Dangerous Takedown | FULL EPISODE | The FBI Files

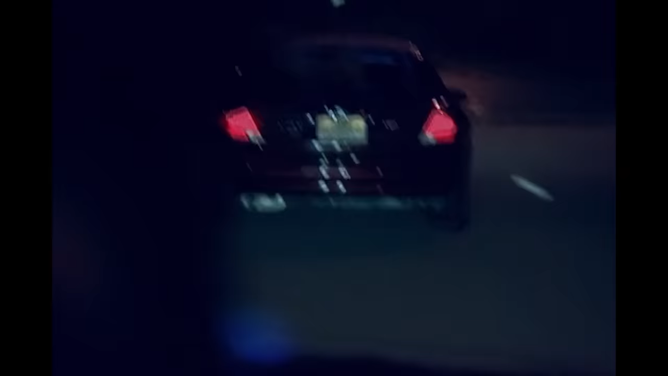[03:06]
Then it appeared that the vehicle saw that I was a patrol vehicle, and he made a left-hand turn.